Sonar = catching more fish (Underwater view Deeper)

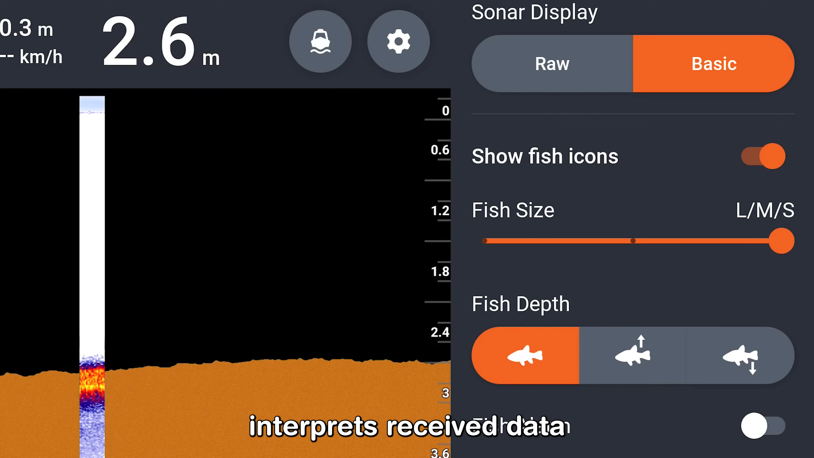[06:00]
On screen: depth 2.6 m
The deeper interpreters receive data based on an advanced algorithm however even the most advanced devices cannot interpret the data with 100 accuracy.
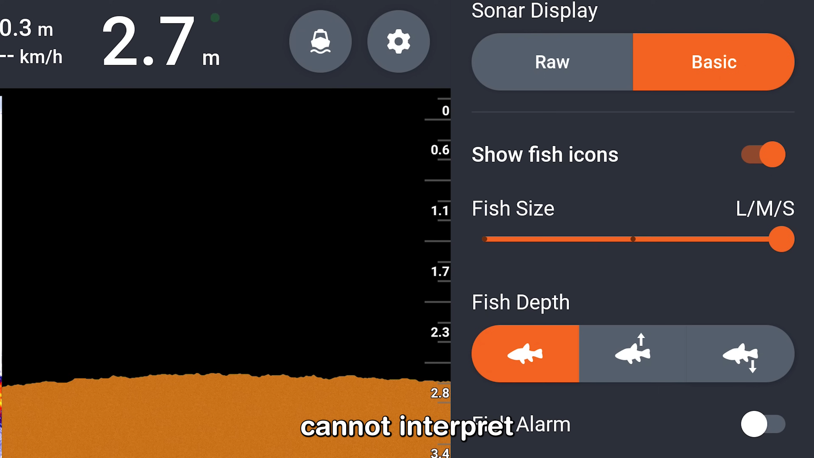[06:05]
On screen: depth 2.7 m
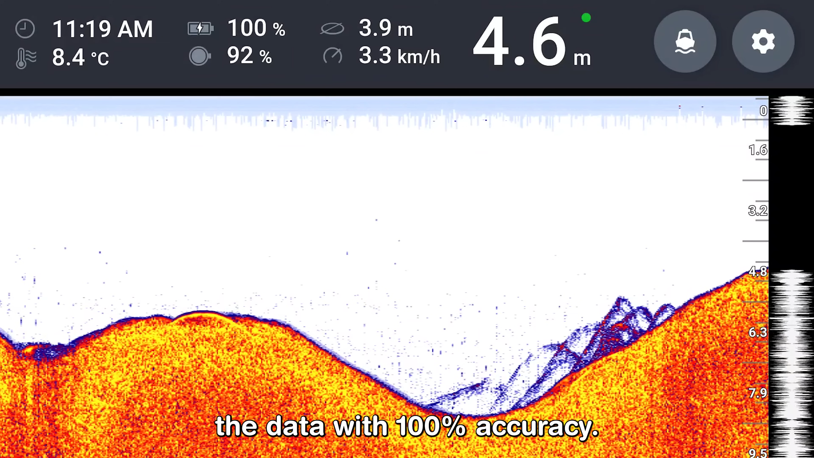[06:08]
On screen: depth 4.6 m, water 8.4°C, speed 3.3 km/h
So that's why we don't use this fish icons and instead we interpret the raw data ourselves and then we search for archers which are indicators for fish.
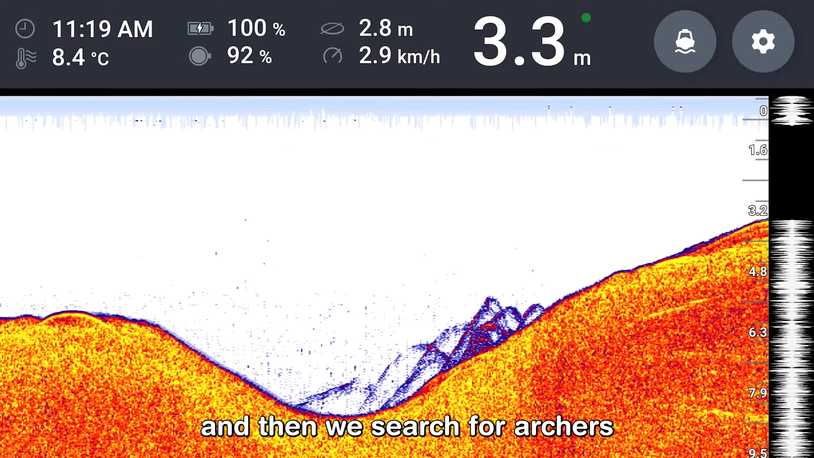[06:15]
On screen: depth 3.3 m, water 8.4°C, speed 2.9 km/h
The last topic is related to the spring season. In spring we really like to fish the shallow parts of the lake.